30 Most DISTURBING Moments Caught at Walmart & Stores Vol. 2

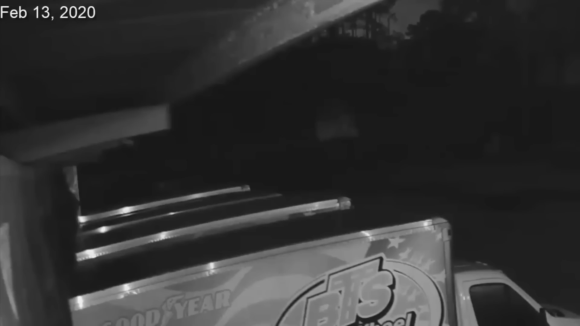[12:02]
Here's light captured in the woods on the night Taylor buried Faye's body.
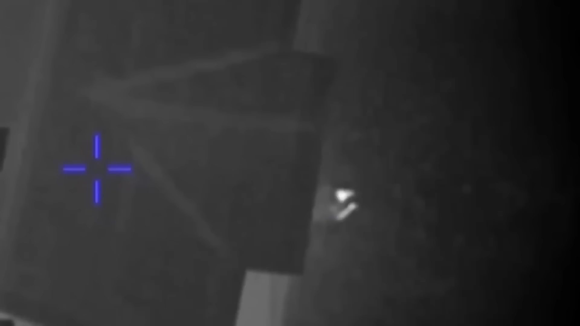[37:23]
It's him. Still wearing body armor.